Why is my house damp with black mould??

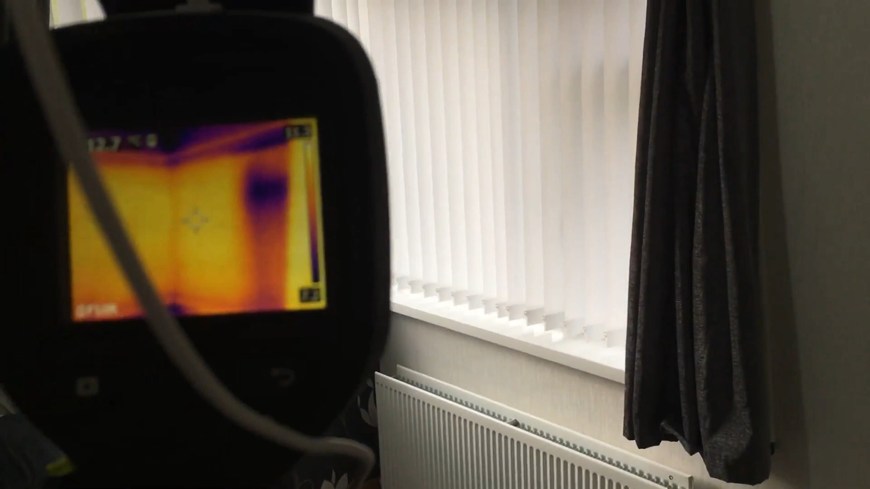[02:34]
You can see there there's quite a lot of
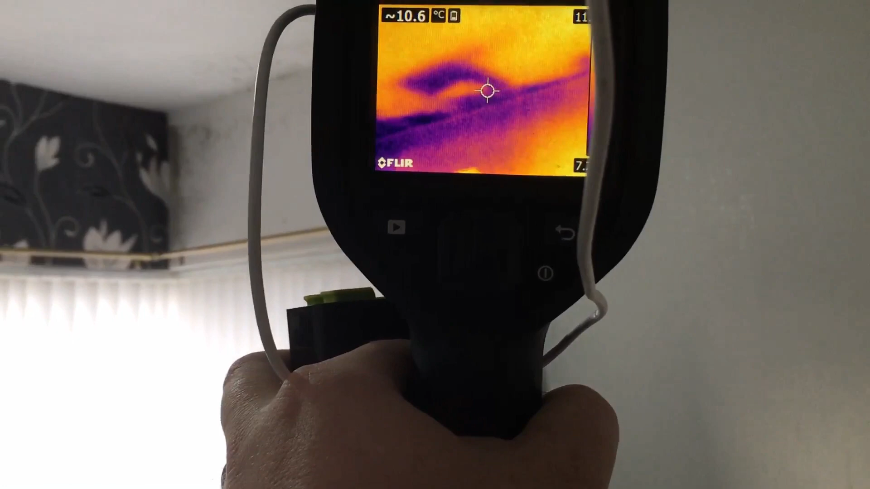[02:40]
On screen: spot 10.6°C
insulation, missing insulation and if I just point that cross hairs
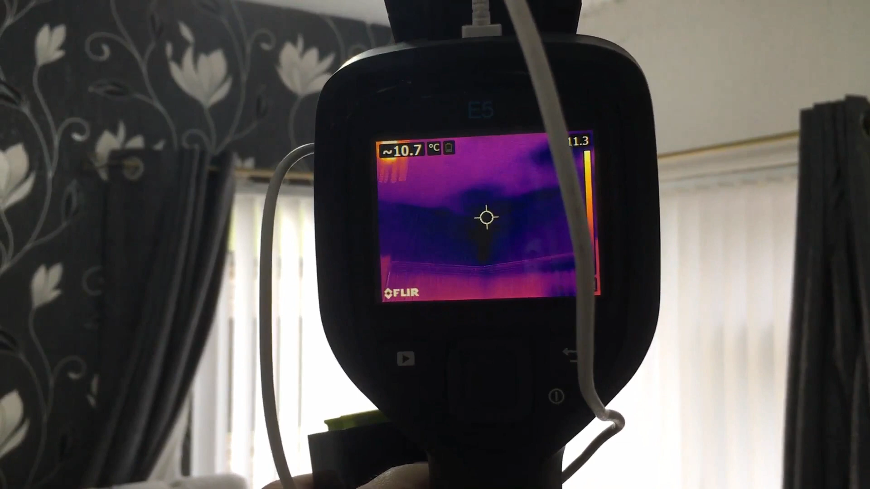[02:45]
On screen: spot 10.7°C
at that corner where the mold damage is.
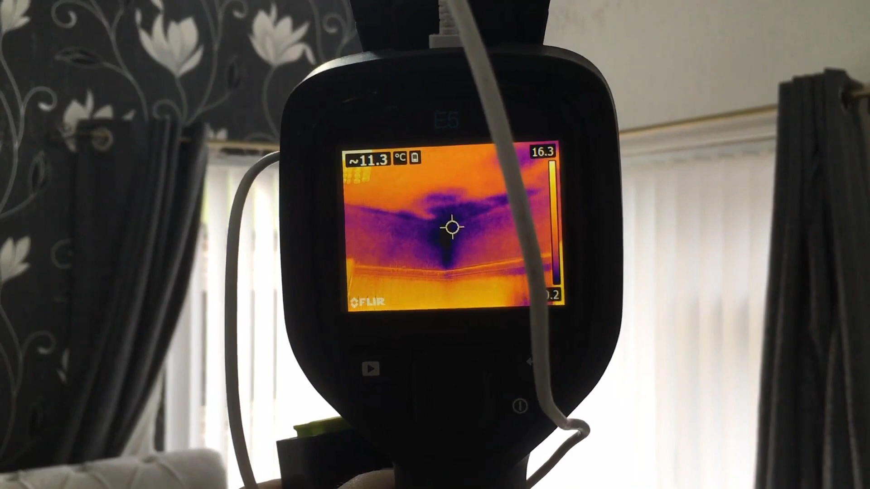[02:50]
On screen: spot 11.3°C
The top left there that's reading 11 degrees celsius at the minute. Now it is early in the morning so it's not going to take very long for that to drop down to the dew point level of seven degrees during the cold period.
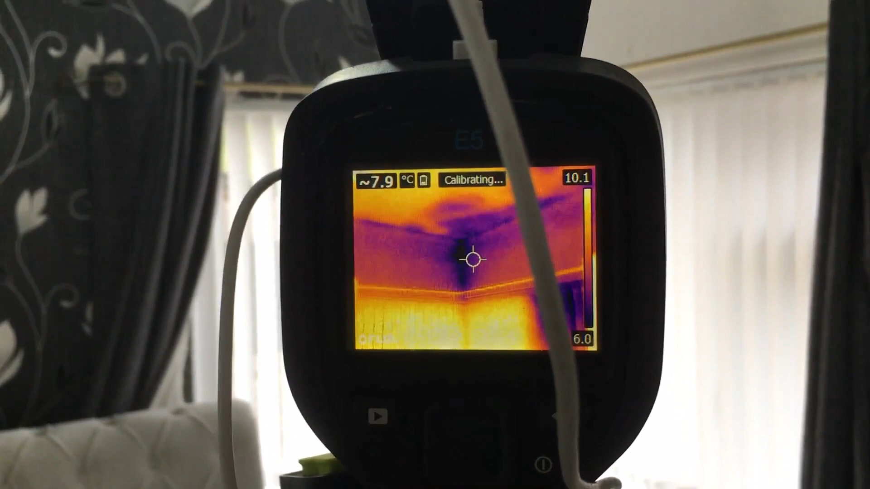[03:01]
On screen: spot 7.9°C
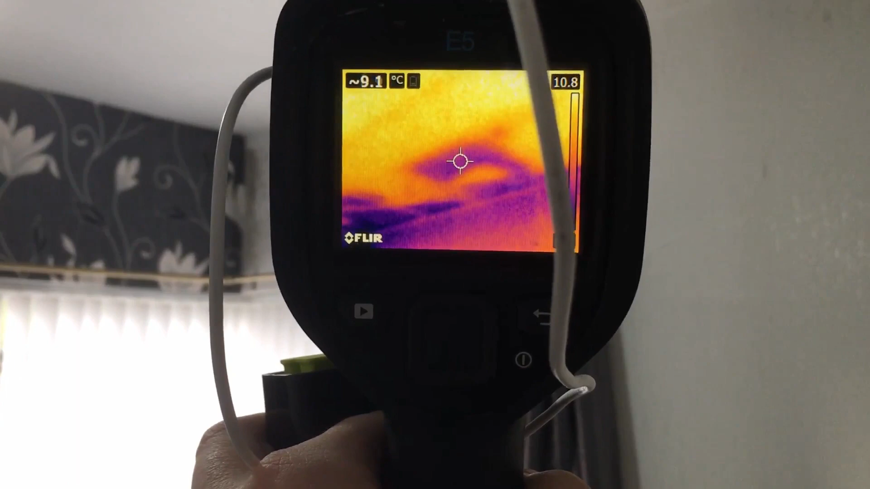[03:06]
On screen: spot 9.1°C
Now there's a big patch of missing insulation up there and it's actually the whole way around the ceiling.
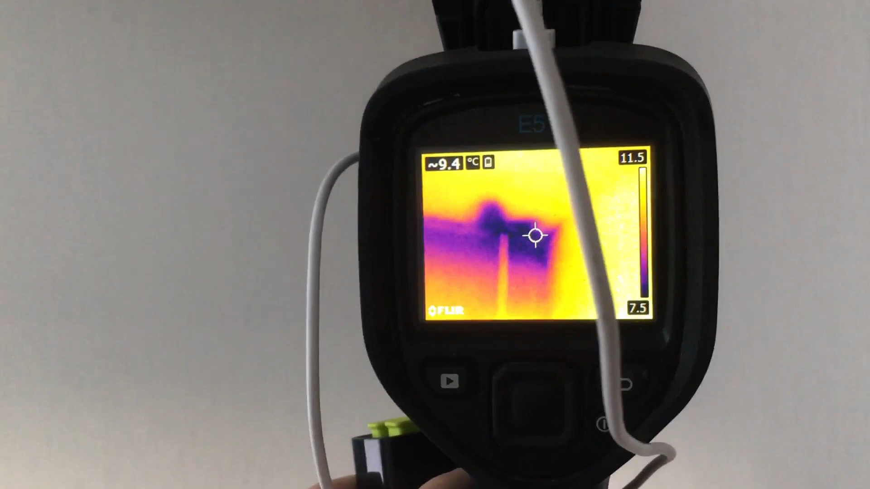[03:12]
On screen: spot 9.4°C
A big patch up there missing as well.
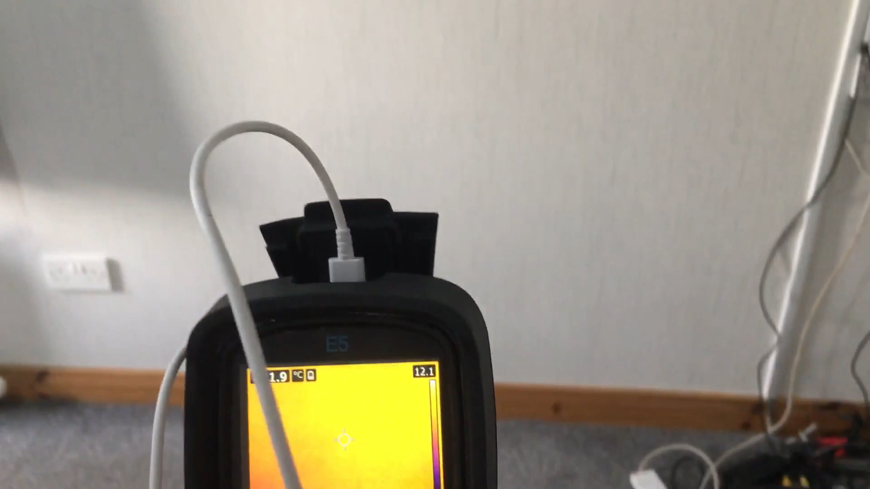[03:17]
And then we come down to the lower levels
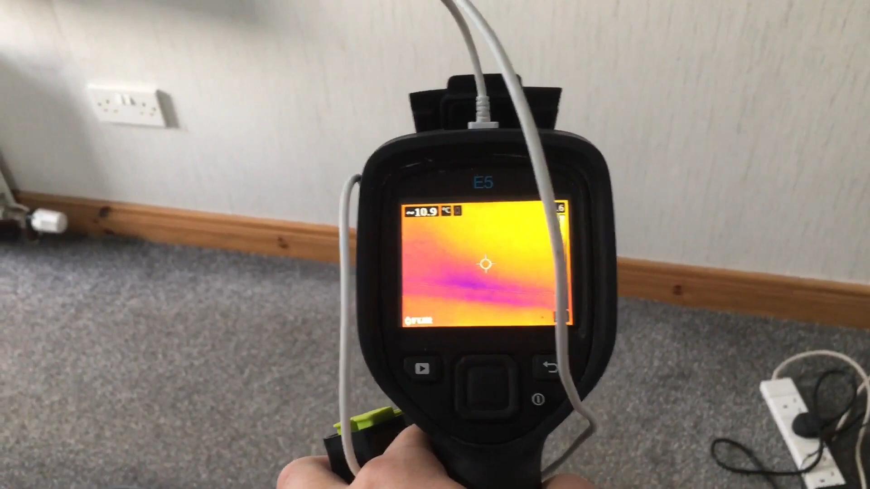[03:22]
and surprise surprise where we're getting the mold growth.
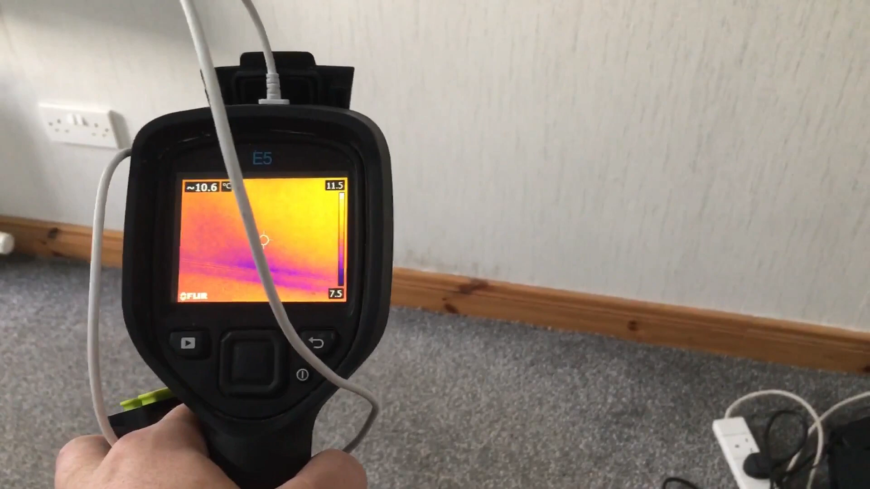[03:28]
On screen: spot 10.6°C
You just see there where we're getting the mold growth you've also got a cold spot.
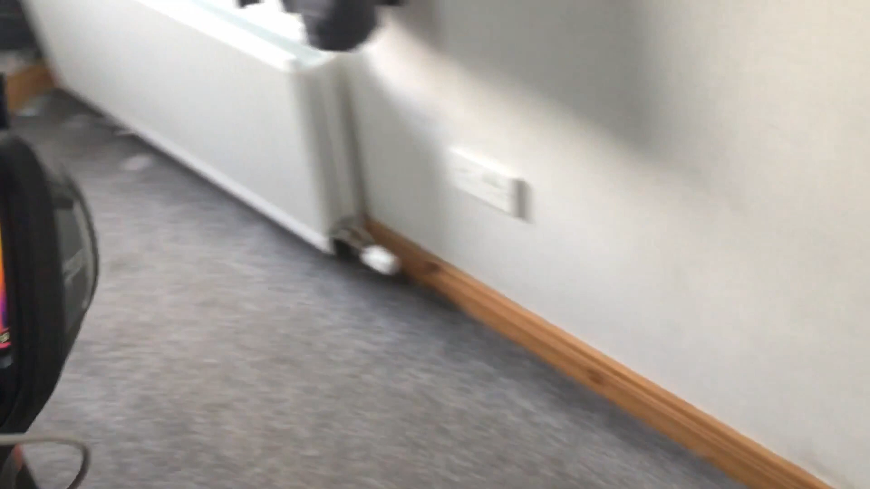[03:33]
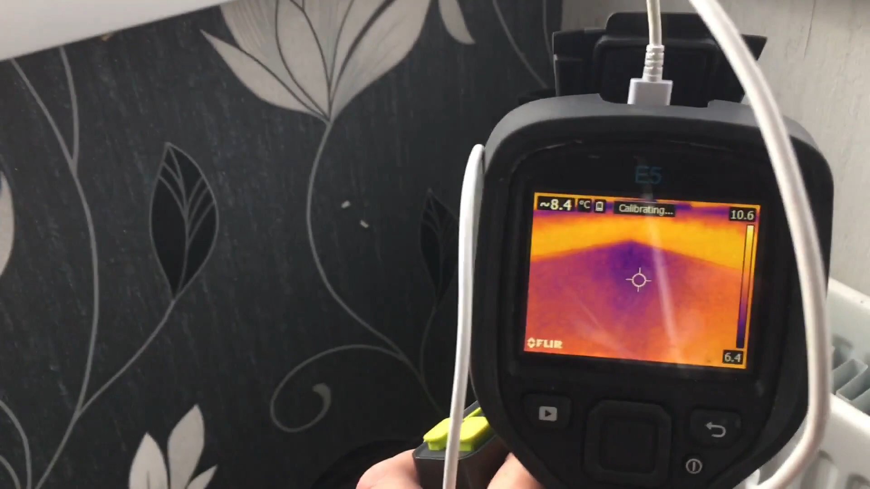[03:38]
On screen: spot 8.4°C
And there we are yet again another cold spot another molded surface.